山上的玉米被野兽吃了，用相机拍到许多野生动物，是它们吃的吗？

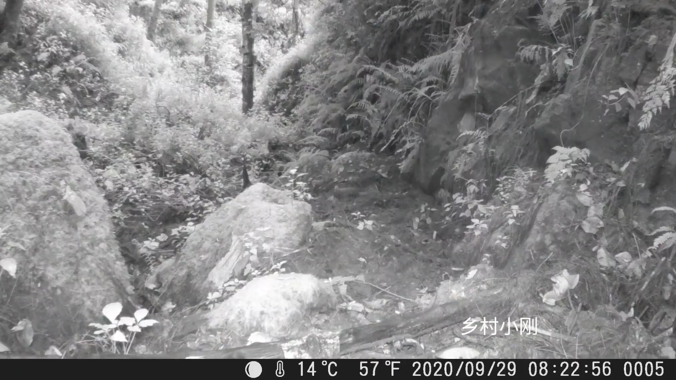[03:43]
相机里面的视频已经成功从电脑里面导出来了拍到了许多野生动物一共有四种我们来看一下谁的嫌疑最大偷吃玉米在9月29号晚上8点半左右视频里面出现一只野鸡看见没有在这个石头后面由于是晚上拍的不是那么清楚但是隐约可以看见就是一只野鸡